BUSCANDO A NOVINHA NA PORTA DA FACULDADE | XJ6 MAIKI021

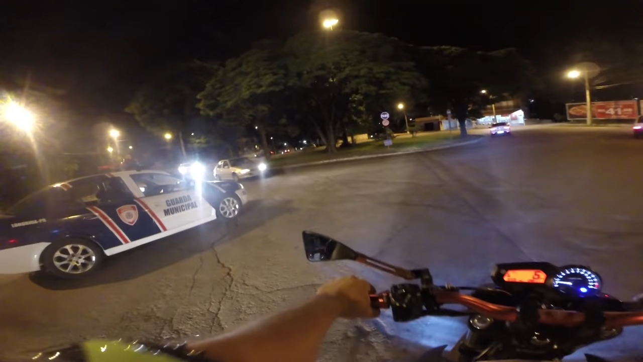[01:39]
Os caras tudo cruzando, tá ligado Nego cruzando, lá lá Cruzou na frente do carro Cruzou na frente do carro Não foi Só foi, tio Não passar, né, mano?